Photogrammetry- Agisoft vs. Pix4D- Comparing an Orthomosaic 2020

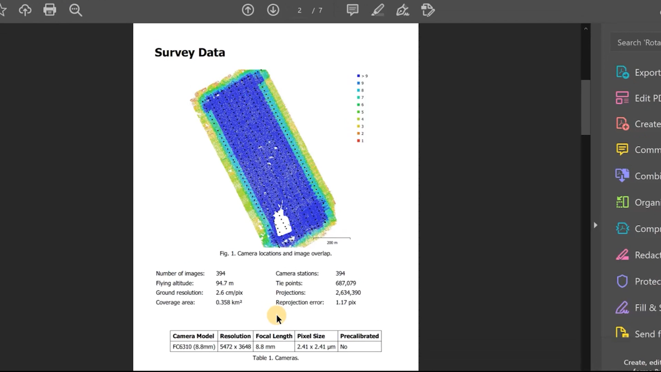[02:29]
And here we see the ground sampling distance says 2.6 centimeters per pixel, which is a little higher than PIX4D.
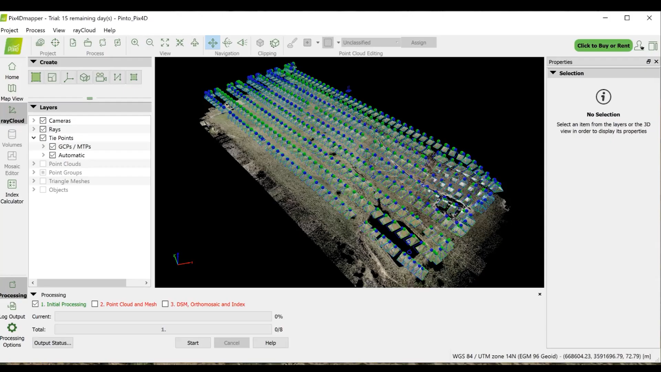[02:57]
so next I'll move on to match my images with the GCPs.
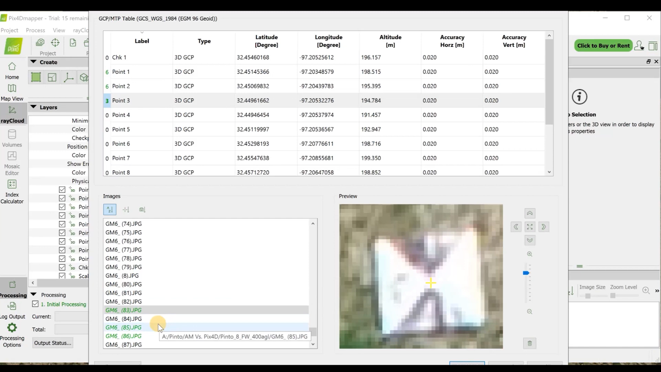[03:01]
And then I'll go ahead and produce the orthomosaic on both projects.
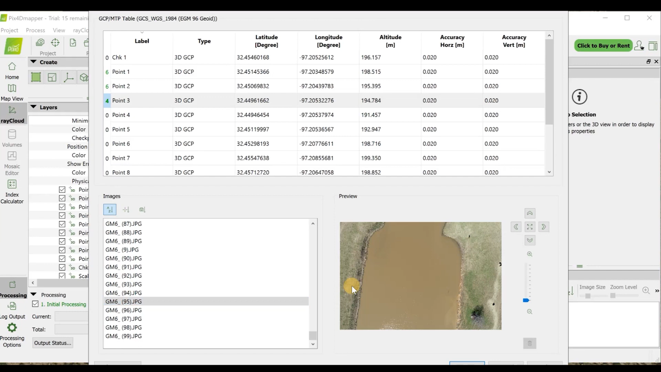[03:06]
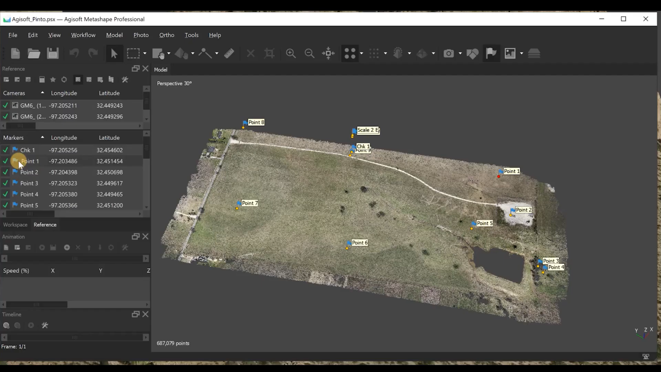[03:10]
So that'll be steps 2 and 3.